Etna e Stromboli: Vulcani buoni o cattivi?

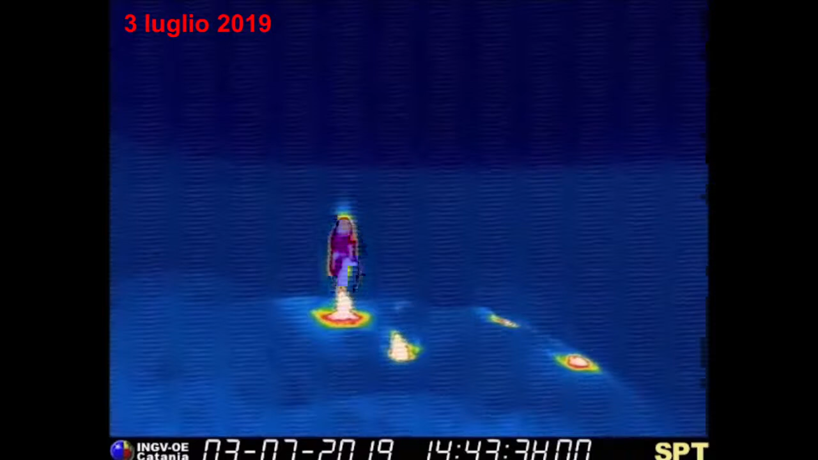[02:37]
e poi successivamente, gradualmente, vediamo come queste bocche sembrano diventare sempre più grandi.
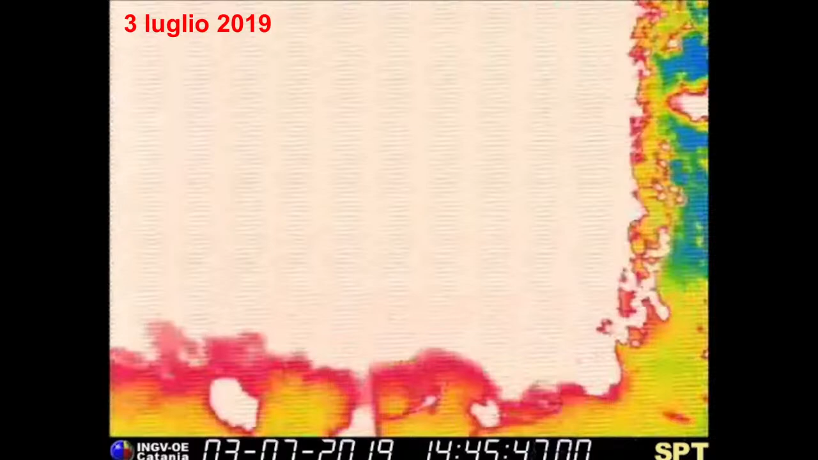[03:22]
Praticamente la cima dello Stromboli ha ricevuto una cosa, ci è andata abbastanza bene, perché due ore dopo, nello stesso luogo, in cima allo Stromboli, ci sarebbero state almeno decine di escursionisti. La telecamera termica, che vediamo qui, tutta bella fiera, ma questa ha avuto una vita ancora più breve, perché già poco di un mese dopo è successo questo.
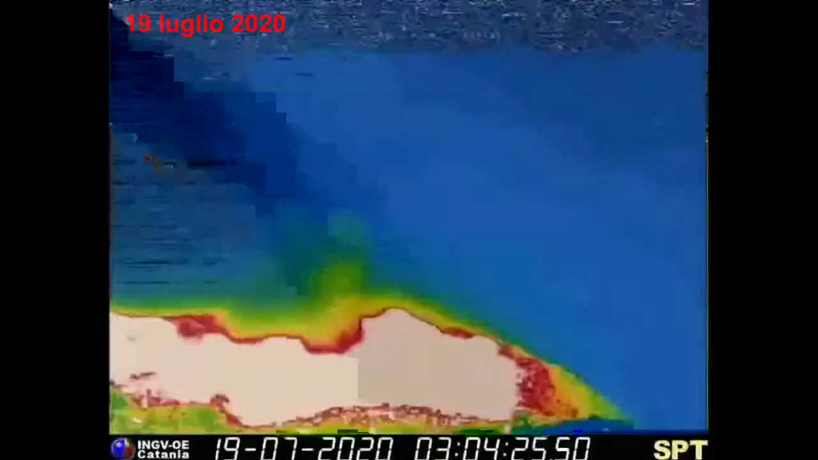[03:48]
Quindi di queste esplosioni più forti, lo Stromboli, anche in quest'anno, nel 2020, ne ha prodotto tre. Questa qui del 19 luglio 2020 e due altre, il 10 e il 16 di novembre, quindi poco tempo fa. Esplosioni certamente non della stessa identità di quella del 3 di luglio, ma comunque avrebbero messo in pericolo chi si
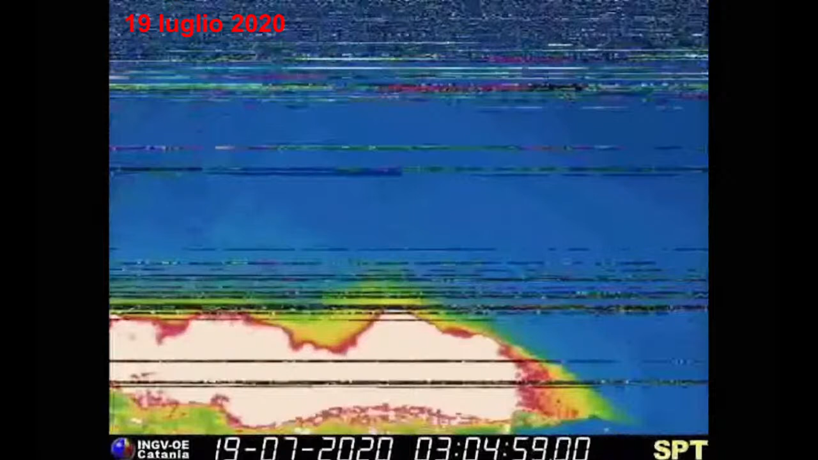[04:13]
trovasse in cima a questo vulcano. Fortunatamente in ognuno di questi casi non c'era nessuno.